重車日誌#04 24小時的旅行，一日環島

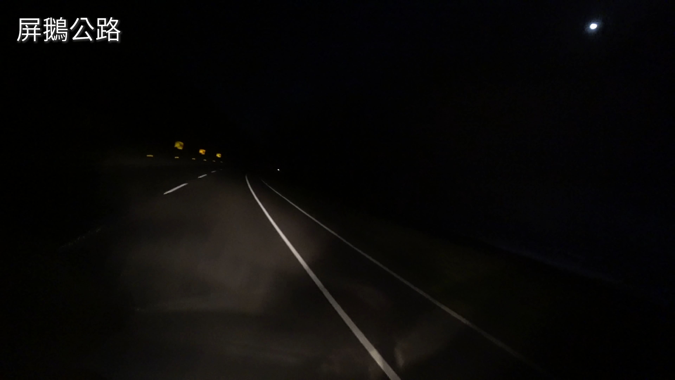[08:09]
晚上這邊你看不到海景只有黑漆漆的一片不過天氣好的話倒是可以看到右手邊的海映上月光的倒影那在這邊一邊騎一邊放空一邊看著旁邊的月光其實是蠻享受的那現在的南迴公路比起以前好上很多不用騎到封港的7-11的台一線終點就可以直接從高架轉進去那這邊底下還有一間20小時營業的交代站如果你真的想拚到最後一刻再加油的話